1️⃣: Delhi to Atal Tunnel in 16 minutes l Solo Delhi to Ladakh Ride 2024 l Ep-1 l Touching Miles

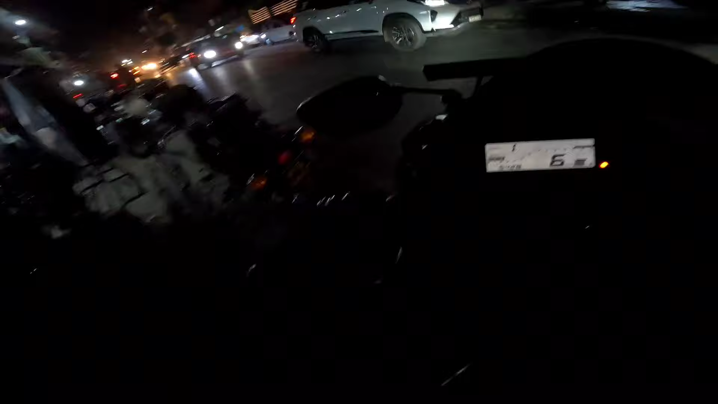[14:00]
जाम देखना कितना ज्यादा लगा हुआ है रोट्स पर इस टाइम पर भी टाइम जो है साड़े आठ हो चुके है यह तो थोड़ी ना अपने बाइक है तो बच जाते हैं निकल जाते हैं साइड वाइड से वरना तो भाई हालत खराब ही हो जाती